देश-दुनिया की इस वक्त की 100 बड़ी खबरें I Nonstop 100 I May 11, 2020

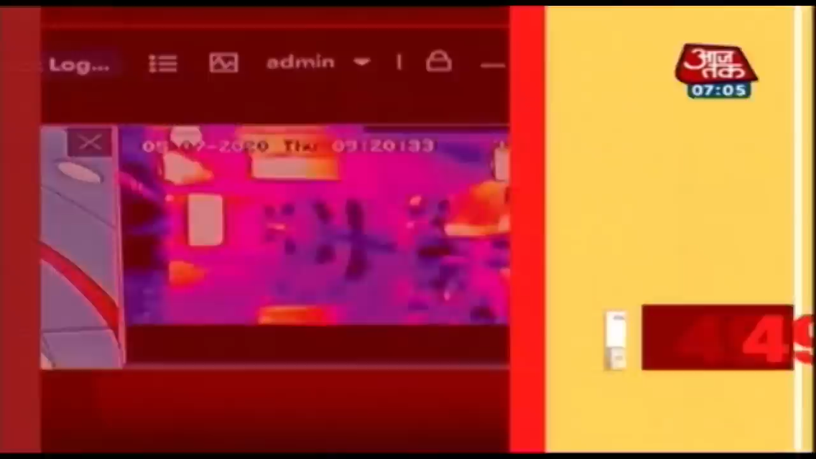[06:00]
प्रिविंद्रम में एपोर्ट पर लगाया गया नीदो लेंड से लाया गया थर्मल स्कैनर पांच मीटर की दूरी से शरीव के तापमान को करेगा रीड